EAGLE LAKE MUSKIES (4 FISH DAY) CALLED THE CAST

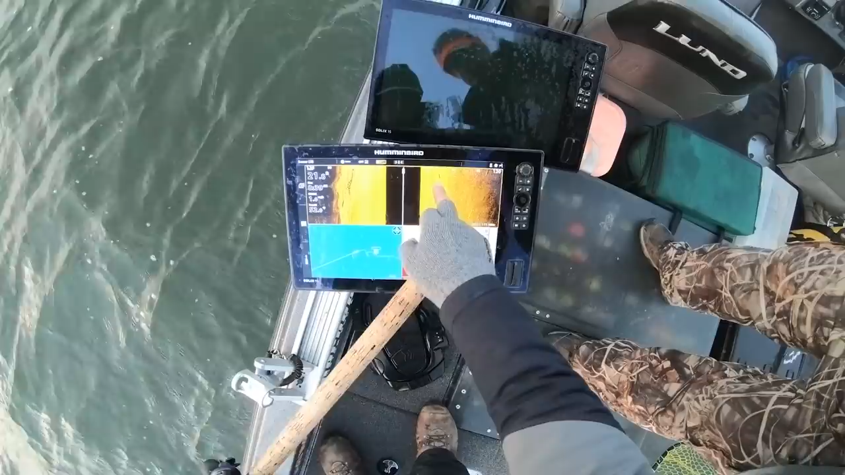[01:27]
That's a fish there? It's the arrow.
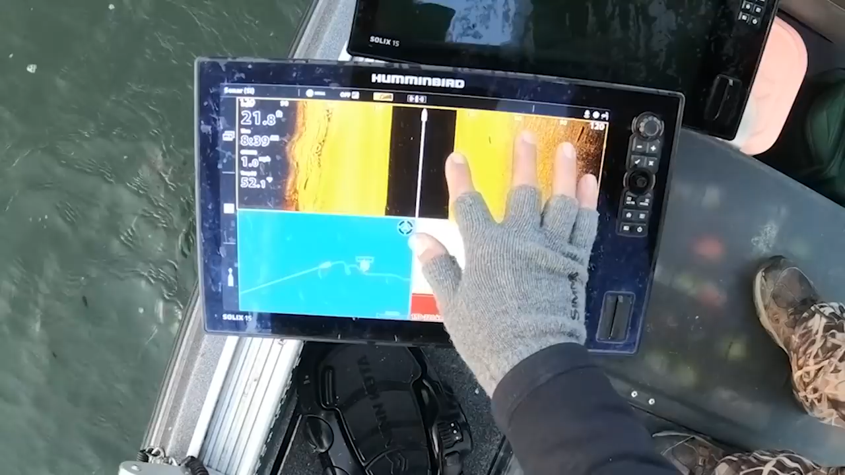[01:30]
It looks like it. I think the tail. Okay. And that's, so that would be in the 21 foot then?
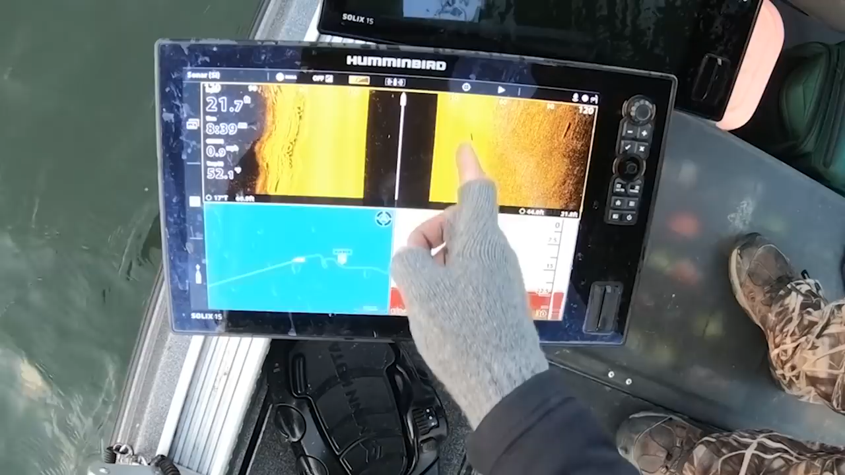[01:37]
Or is that? Yeah. Well, so what you want to look for.
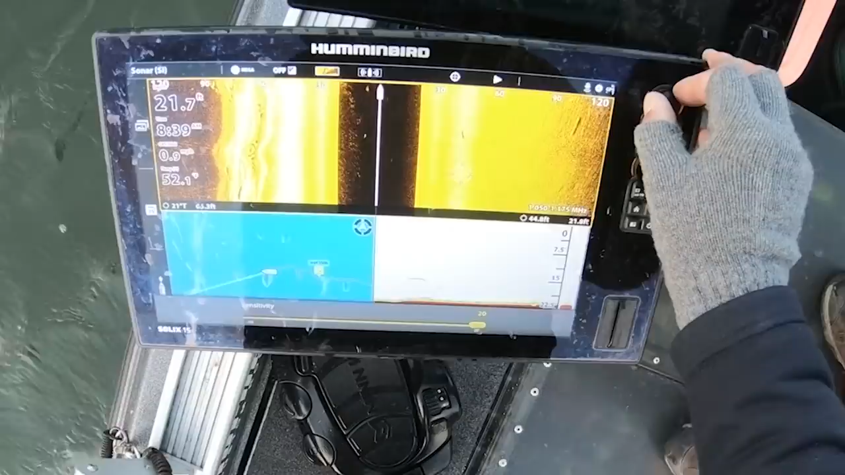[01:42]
So that's just the shadow. What you should see is a highlighted piece. You should see like a yellow line paralleling that fish. And that's the actual fish. And then the distance between the highlighted piece and the shadow gives you an idea how far off the bottom they are.
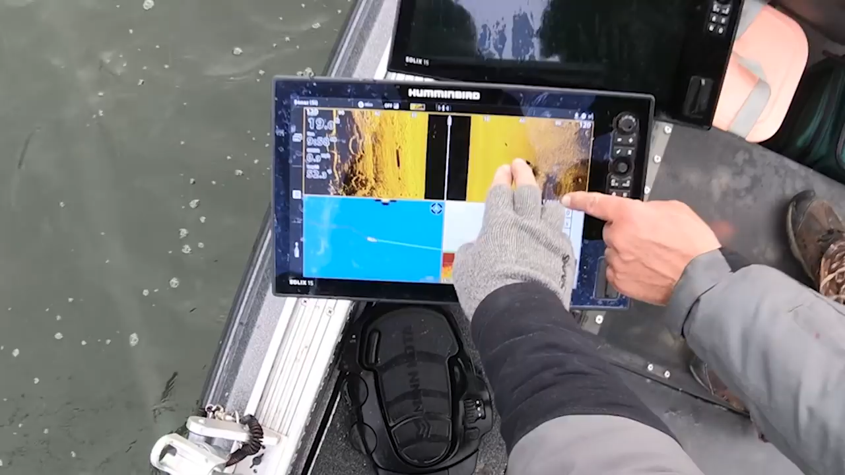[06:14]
I turned around and casted that one. And then I looked and I saw inside him and there was a fish in the sucker. Just as I was getting my cast in. And then I don't know if this fish left the sucker or if there's two fish or whatever.